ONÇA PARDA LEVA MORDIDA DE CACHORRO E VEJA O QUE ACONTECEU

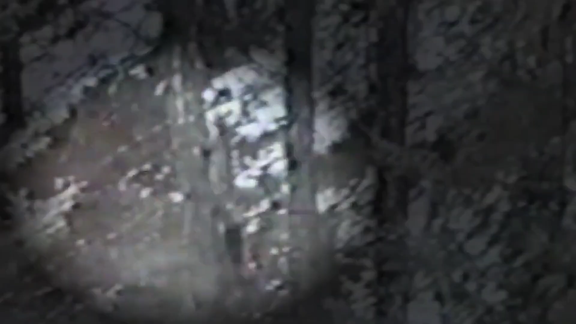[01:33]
que parte para cima de um puma e em seguida morde sua cauda e não larga de jeito nenhum. Mesmo um felino escalando a árvore, o cãozinho fica pendurado, mas não larga.